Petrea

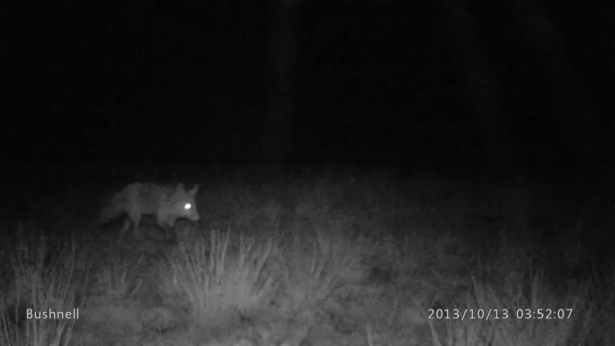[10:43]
Die dus zowel overdag, maar ook s'nachts, alles filmen. Van de week wordt dit wekelijks uitgelezen, zeg maar, door deskundigen.